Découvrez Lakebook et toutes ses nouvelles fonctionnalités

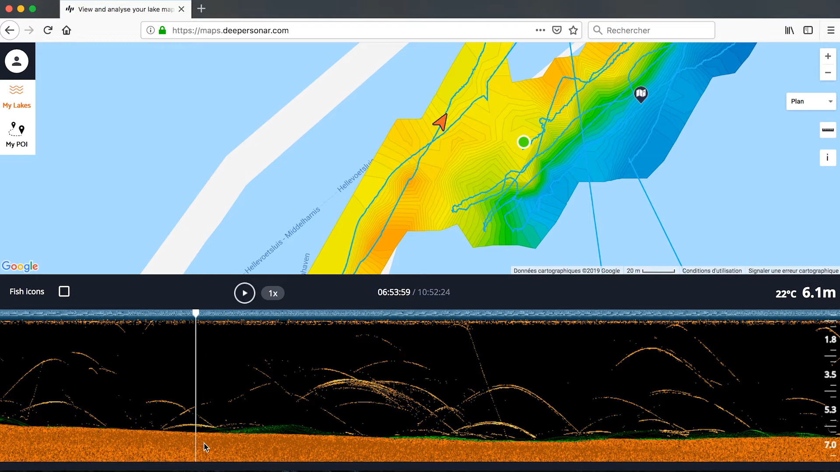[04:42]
On screen: depth 6.1 m, water 22°C
là c'était à 7h du matin jusque quasiment 11 heures et donc donc c'est exactement la même chose en fait qu'on a sur le téléphone on peut donc analyser le fond ici un fond qui est plutôt dur avec quelques petits herbiers ici les poissons et également donc la surface de l'eau la température la profondeur également ici à droite donc c'est vraiment cool on retrouve vraiment tout ce qui est en fait sur sur notre portable c'est tout en fait c'est tout est stocké dans un dans un cloud en ligne et c'est grâce à ça qu'on peut y accéder à partir d'un portrait plateforme ici c'est plutôt cool là on voit par exemple ici là hop ça
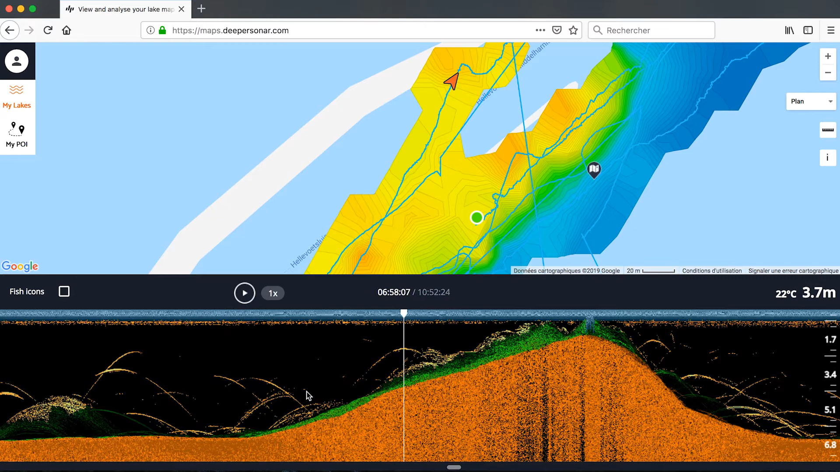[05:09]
On screen: depth 3.7 m, water 22°C
remonte beaucoup je m'accrochais ici de la verge les herbiers la bim ça redescend des petites boules de poissons de ferrage etc ici par exemple là j'ai en fait à ce moment là j'ai éteint mon dipper mais je me suis déplacé je voulais dans une zone qui était beaucoup plus chalou donc c'est en fait c'est le saut ici qu'on retrouve donc ça c'est pas mal aussi
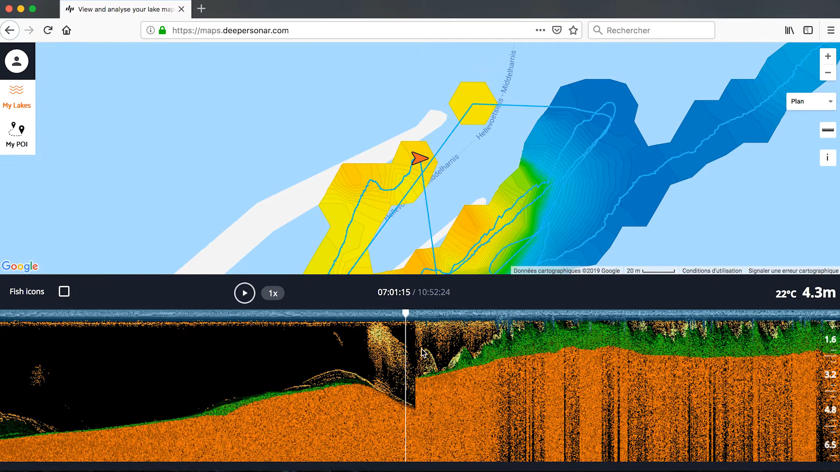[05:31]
On screen: depth 4.3 m, water 22°C
en fait il reconnaît la même session en fait dans la même journée il va mettre ça dans le même fichier on va dire mais si par exemple j'y retourne là demain eh bien ici à droite dans mes cartes il va m'en rajouter ici en fait un deuxième un deuxième petit onglet avec la date qui correspond donc ça c'est plutôt cool ici on peut on
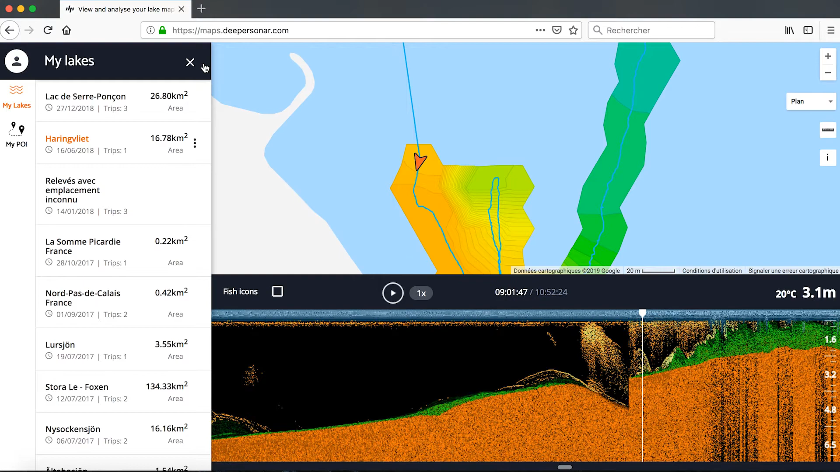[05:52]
On screen: depth 3.1 m, water 20°C
peut se repérer avec les différentes sessions par exemple si on vient plusieurs fois sur le même plan d'eau et qu'on veut regarder ce que j'avais vu à telle session à telle heure je pourrais le
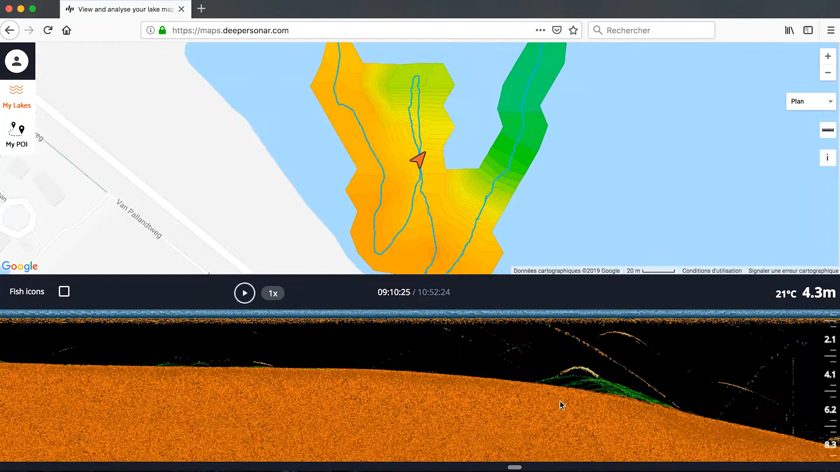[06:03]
On screen: depth 4.3 m, water 21°C
retrouver vraiment très facilement en fait directement sur le light book ce qu'on peut
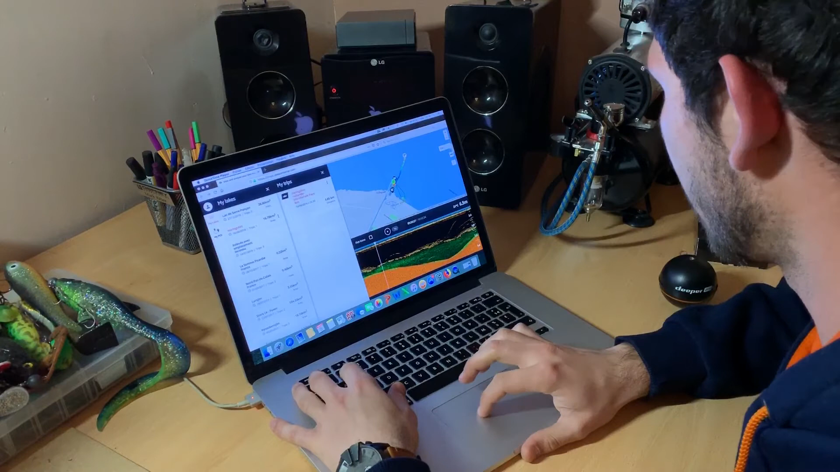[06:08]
faire aussi j'ai juste un message c'est utilisé en fait cette petite réglette
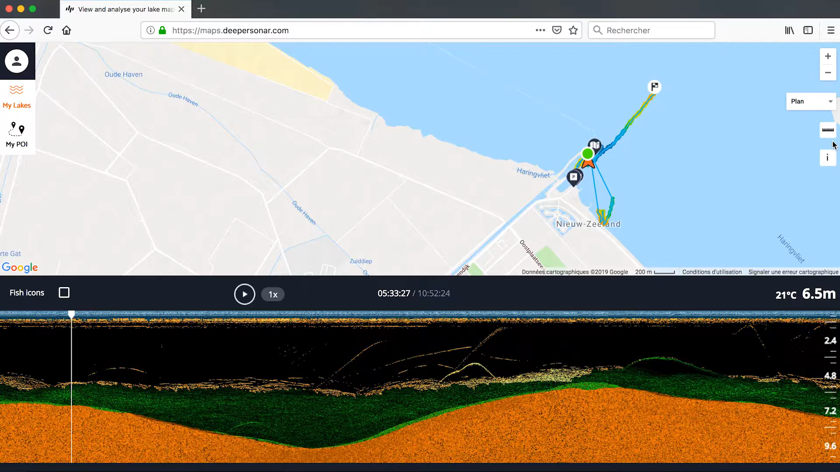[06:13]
On screen: depth 6.5 m, water 21°C
ici à droite pour mesurer en fait tout simplement d'un point à un autre
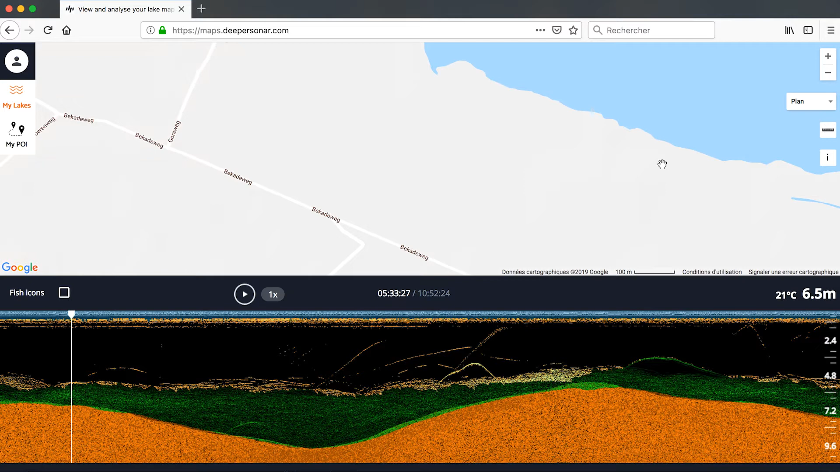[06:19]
On screen: depth 6.5 m, water 21°C
par exemple si je veux savoir de la mise à l'eau si en fait tout simplement la distance qu'il me faut pour moi de son spot mais lui même il va me calculer en fait à chaque point que je vais mettre même calculer de la
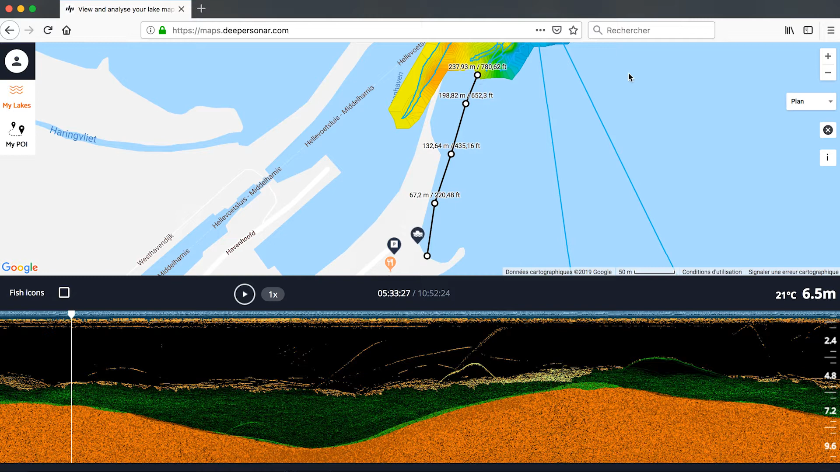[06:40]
On screen: depth 6.5 m, water 21°C
distance 67 mètres 132 etc donc je peux avancer comme ça jusqu'à mon spot de pêche par exemple si j'ai envie de pêcher ici voilà là je sais que j'ai 263 mètres à faire donc ça c'est plutôt cool
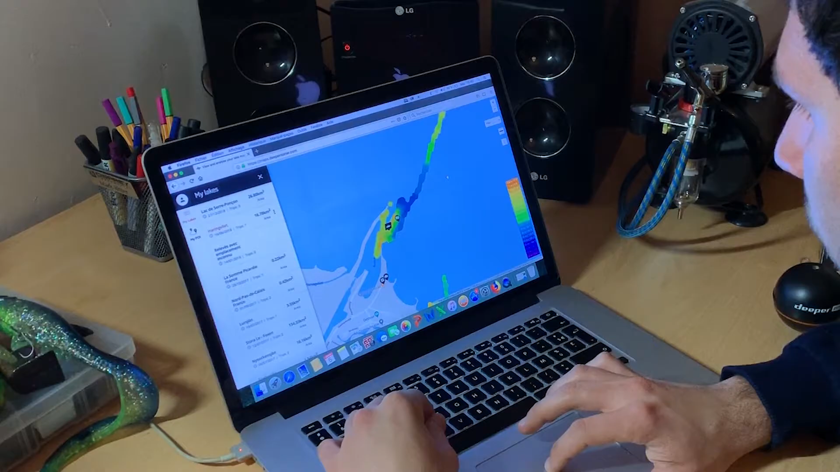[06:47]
voilà et donc ensuite on retrouve donc aussi autre chose donc comme je vous ai dit tout à l'heure